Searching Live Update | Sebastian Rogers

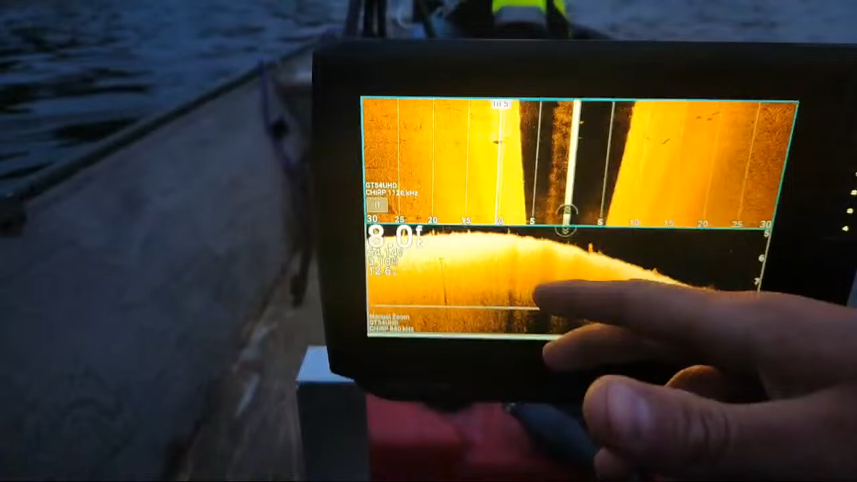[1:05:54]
I just don't want to navigate and then hit something. Plus, I know...
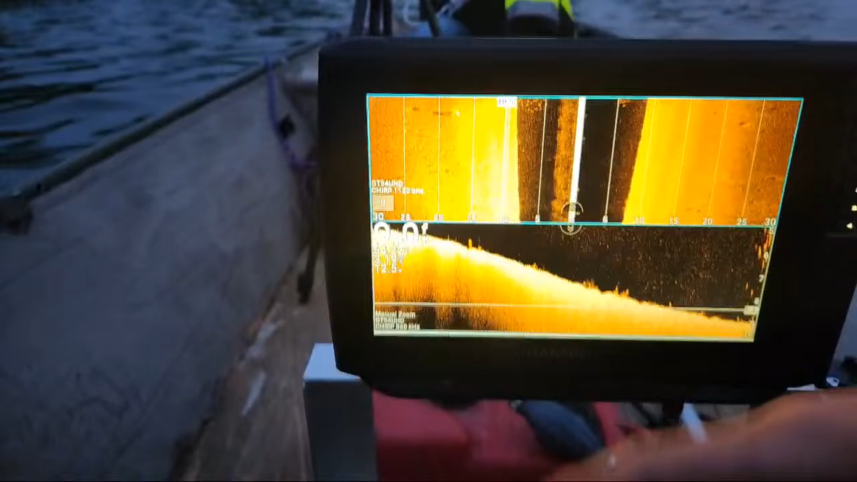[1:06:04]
a lot of people at boat ramps at nighttime have had their vehicles broke into. And I'm not trying to be about that. Seems like everything's kind of getting pushed up against here. So, I'm going to go back a ways and then scan.
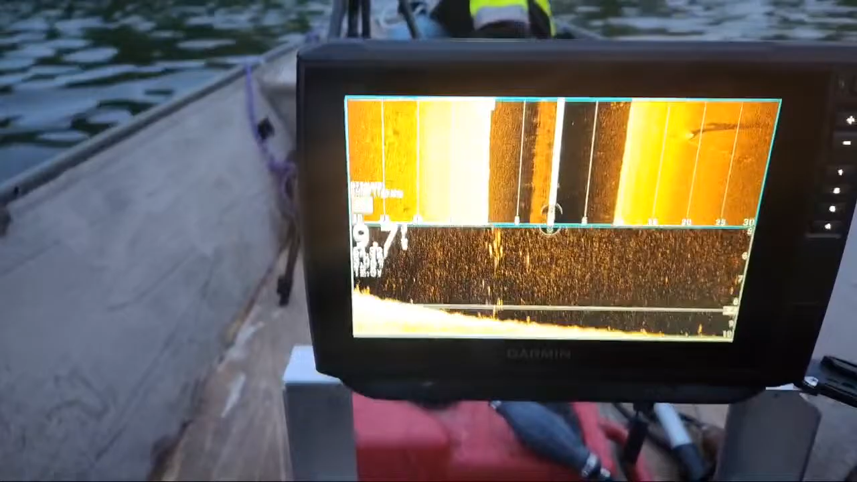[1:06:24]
Yeah, everything looks like it's getting kind of brought in here.
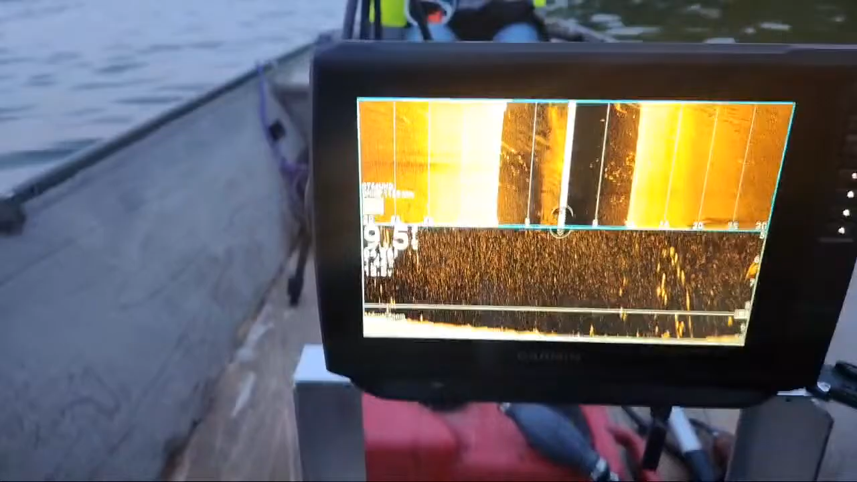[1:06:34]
And this sonar goes, if I remember right,
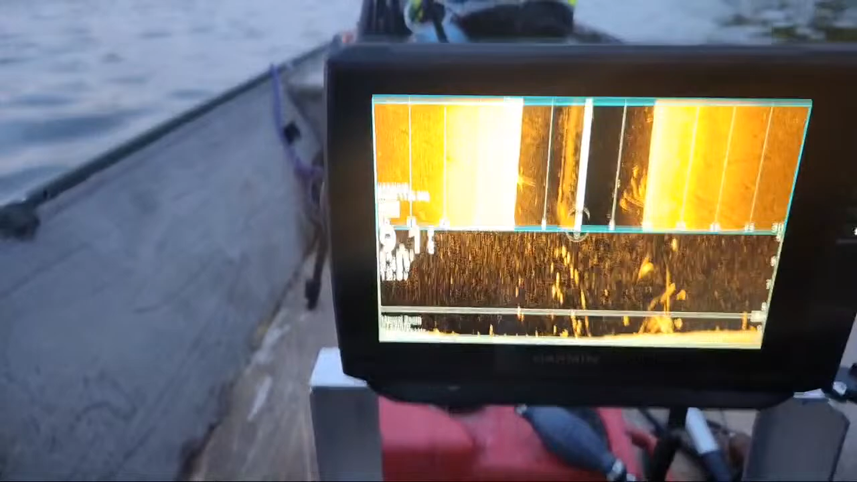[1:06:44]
don't quote me on this, I'm sure I get it wrong, but I would never search out that far.
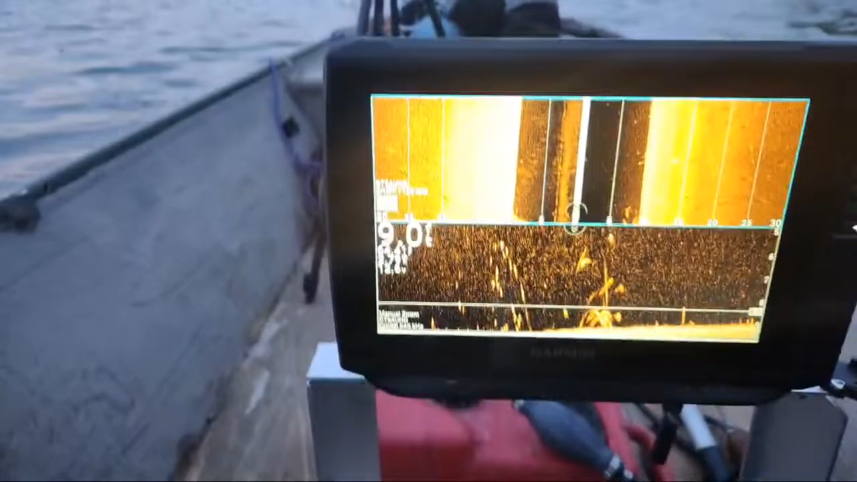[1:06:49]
I believe it's 200 feet out and 200 feet down, I think.
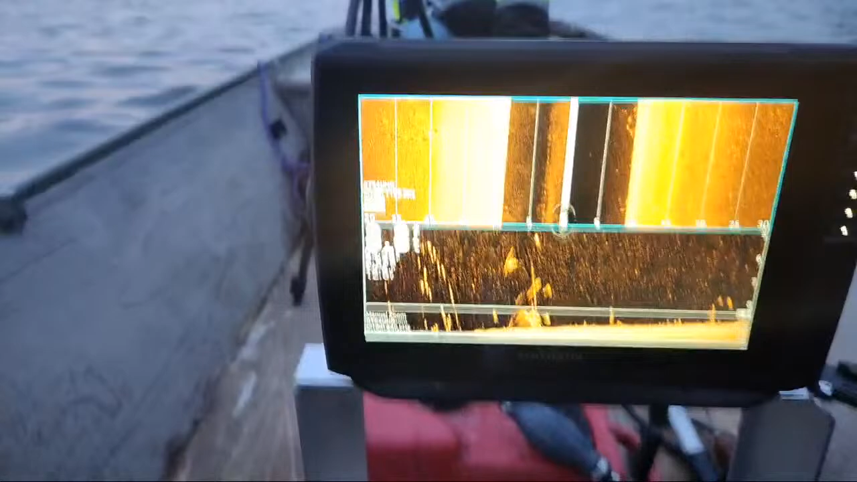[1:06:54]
But I would never use it to that extreme because the image would be so small.
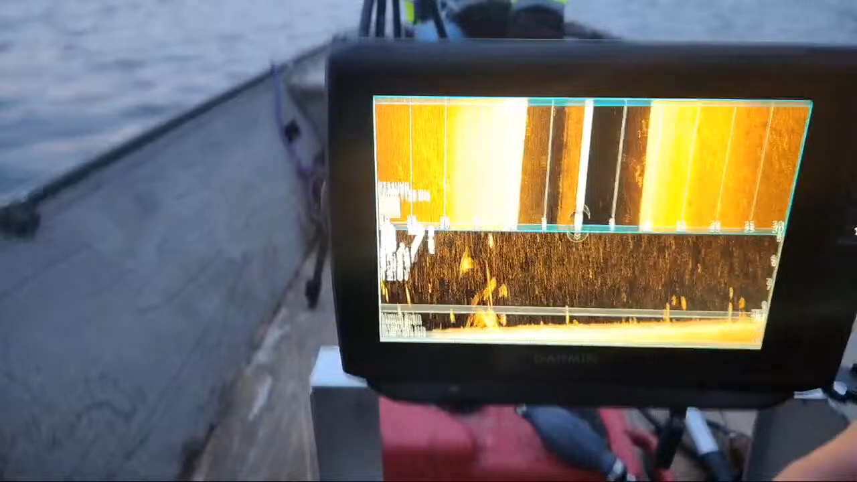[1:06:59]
Like, I would have to have a TV to tell you what it was.
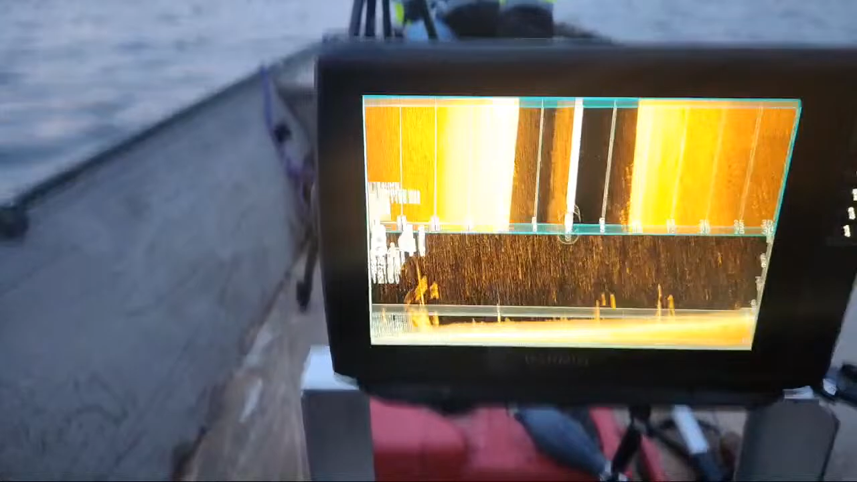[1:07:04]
Like, I could be looking at a car if I was looking at 200 feet and it would be big. Or, I mean, small.
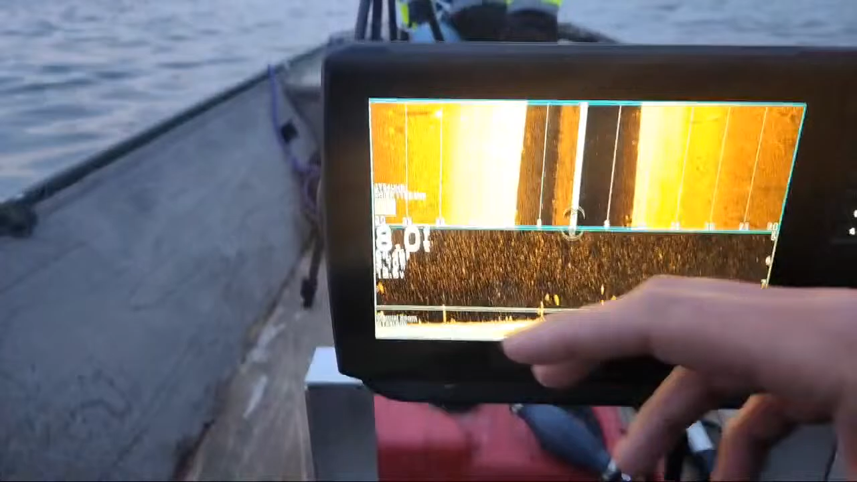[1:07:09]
The image would be very small. So right now, I'm not...
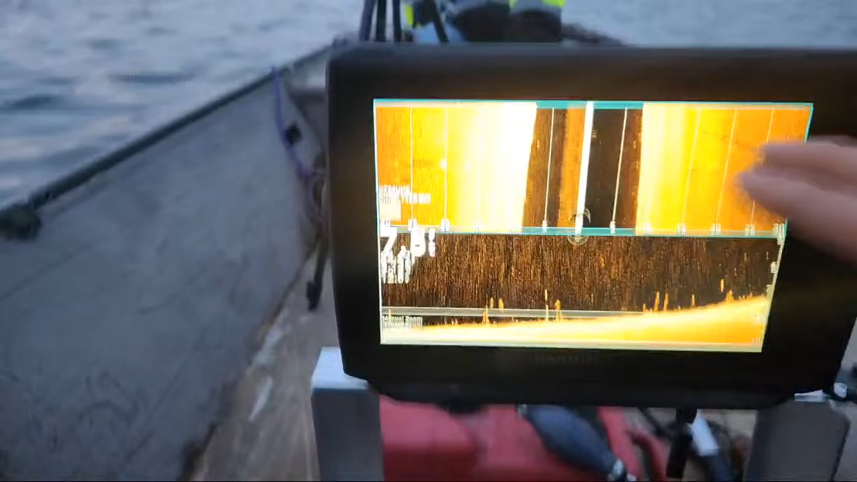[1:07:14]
like, I'm still scanning, but I'm setting myself up to come around.
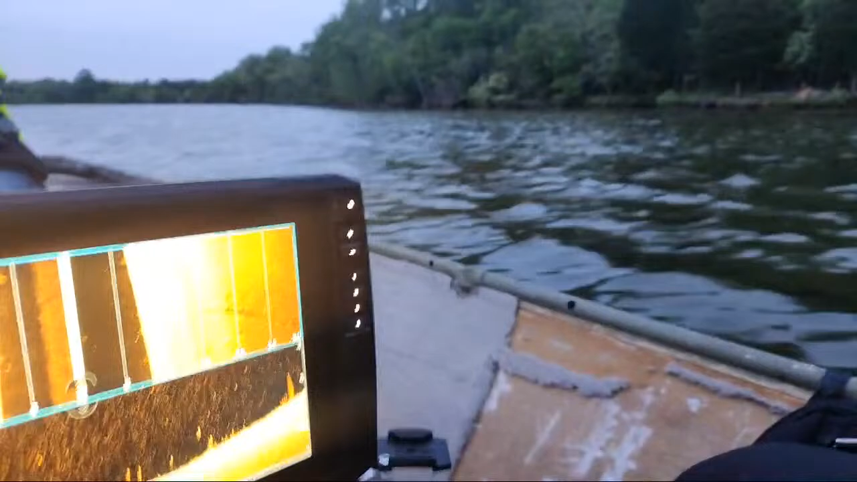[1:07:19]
It seems like everything's getting pushed over that way to do a scan. And that's 5 foot.